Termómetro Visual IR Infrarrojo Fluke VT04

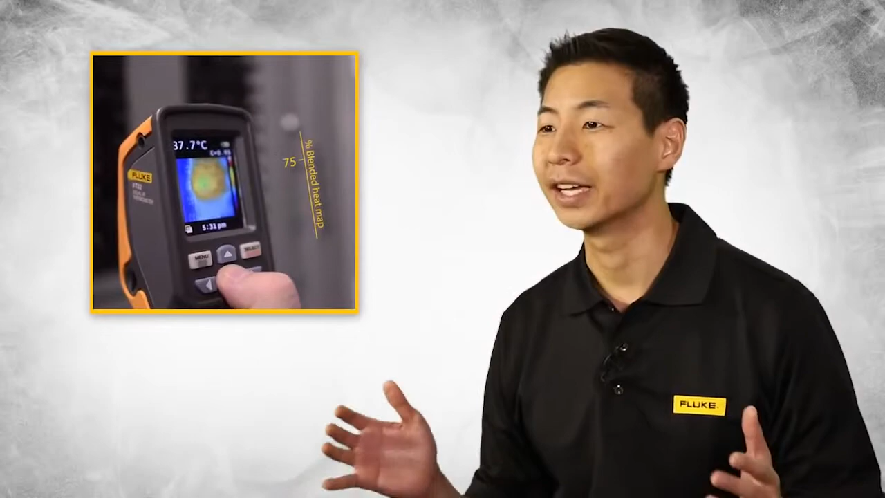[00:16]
Every Fluke visual IR thermometer combines a digital image
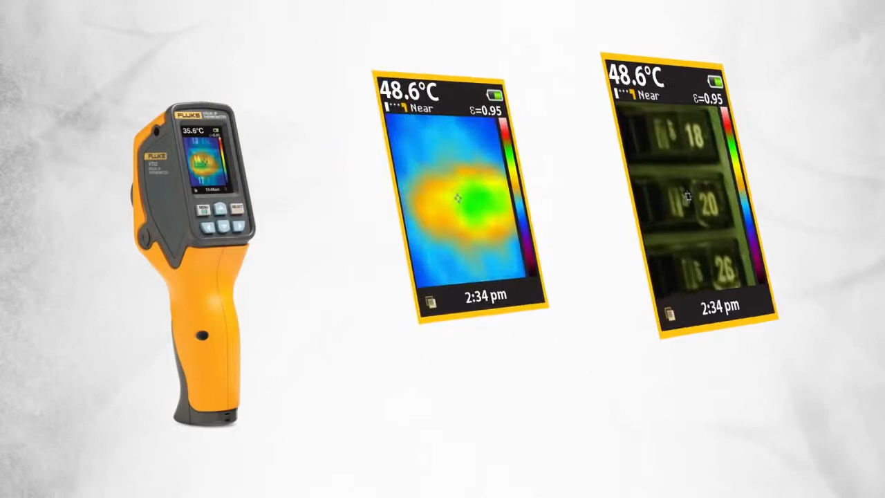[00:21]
and a thermal heat map overlay so you can instantly detect the exact location of a problem.
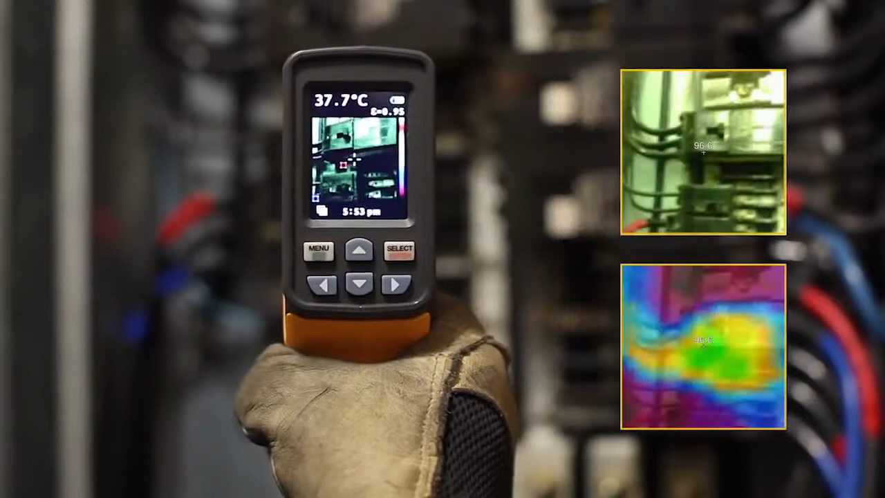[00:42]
On screen: spot 37.7°C
a digital image with a thermal heat map overlay.
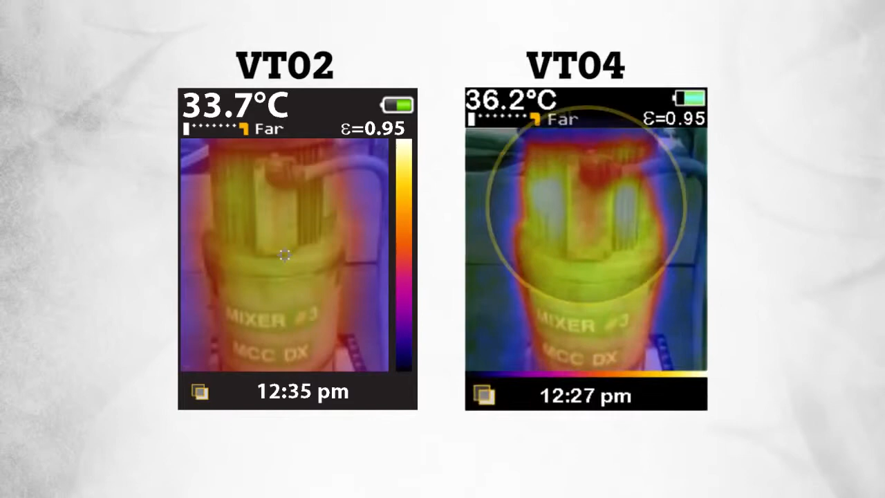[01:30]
allowing our customers to troubleshoot temperature issues with greater detail.
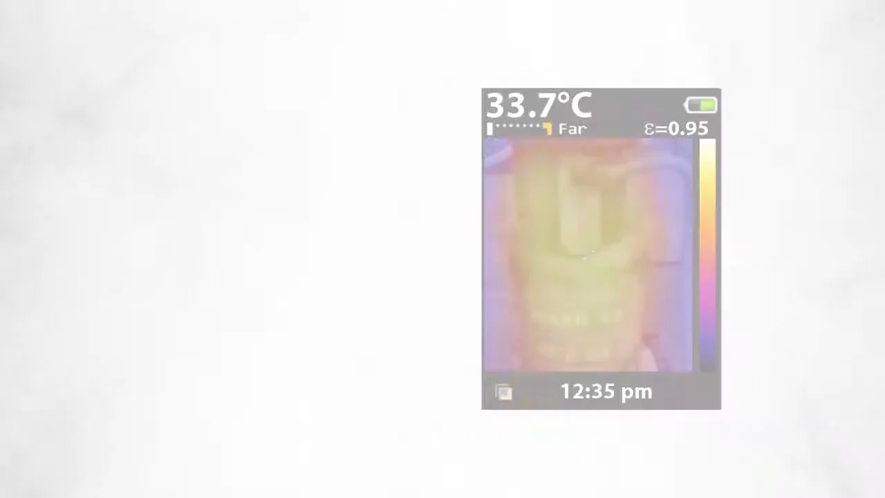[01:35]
On screen: spot 33.7°C
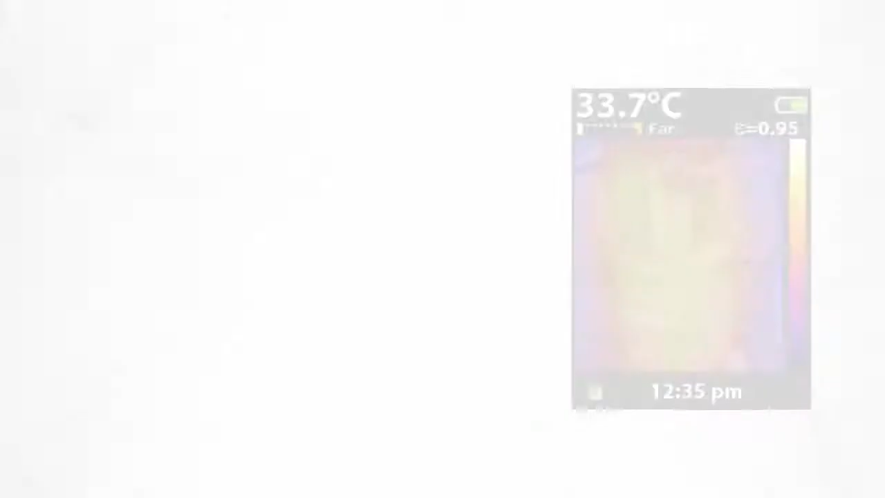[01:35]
On screen: spot 33.7°C
Second, we dramatically increased the field of view to an unbelievable 28 by 28 degrees,
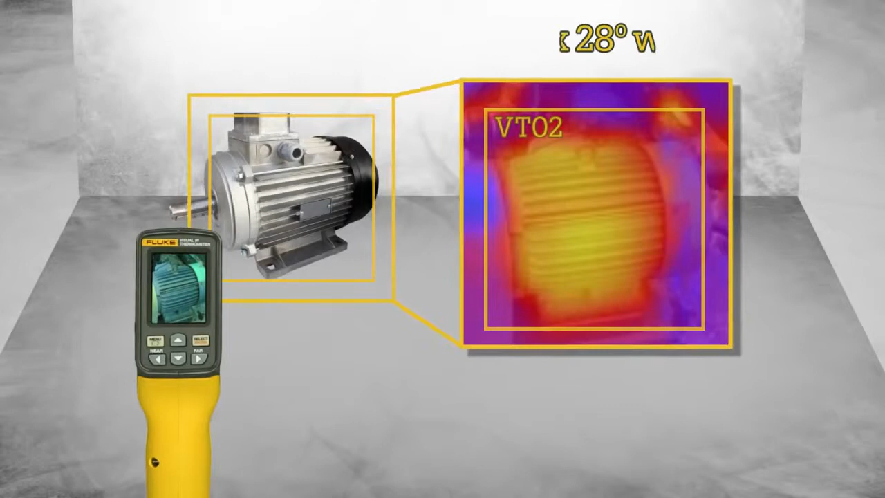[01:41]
allowing customers to work in the most space constrained environments.
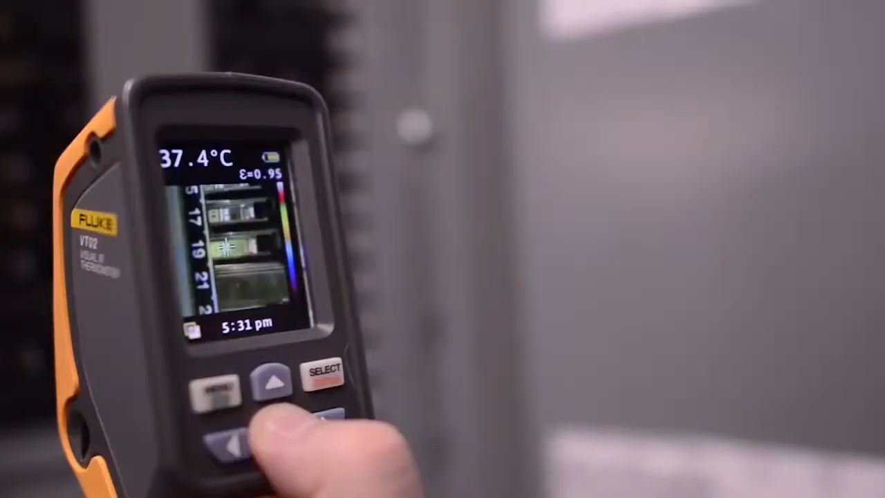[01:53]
On screen: spot 37.4°C
adjust the thermal heat map overlay in 25% increments.
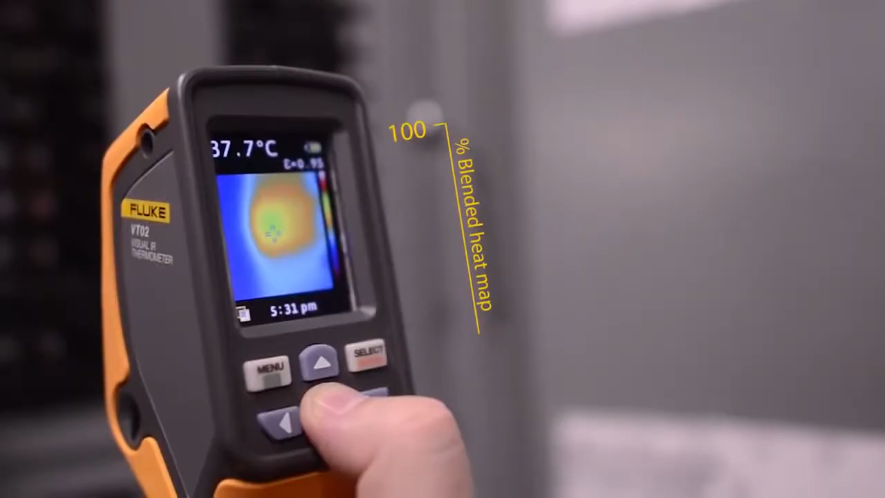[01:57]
On screen: spot 37.7°C
And simply scan an area and temperature issues are visualized instantly.
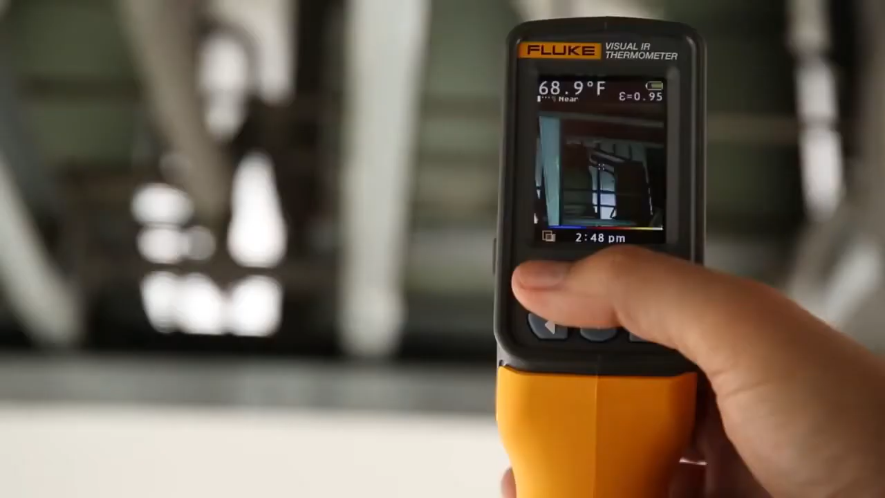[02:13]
On screen: spot 68.9°F
markers and the ability to set temperature alarm thresholds to easily scan large areas and feel confident you haven't missed anything.
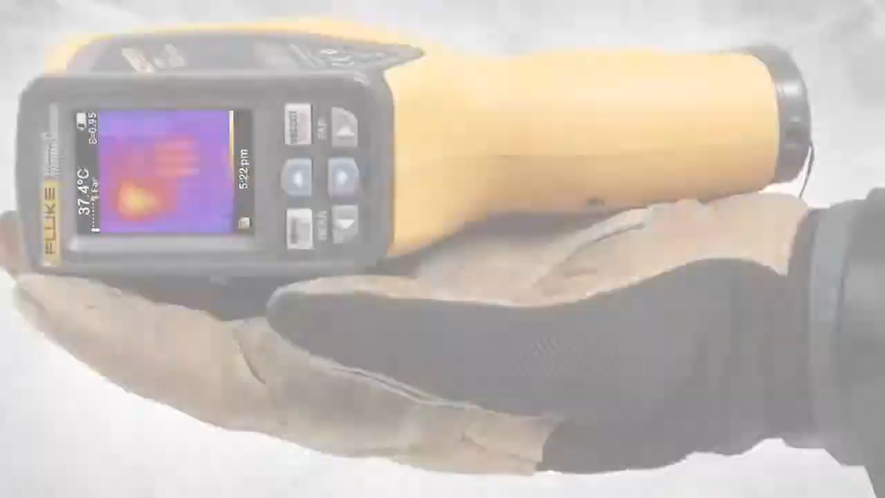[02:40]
On screen: spot 37.4°C
lithium ion battery in an incredibly portable package so that you can have infrared detection on the go.